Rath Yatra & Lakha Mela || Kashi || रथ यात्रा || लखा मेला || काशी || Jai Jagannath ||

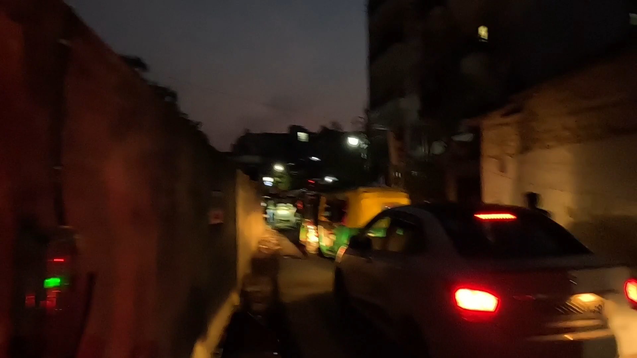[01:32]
कि यहां पर जाम लग गया है और इनको जाना था कैंट तो अंकल इदर जा रहे हैं वाग इदर जाम है और हमेज चलना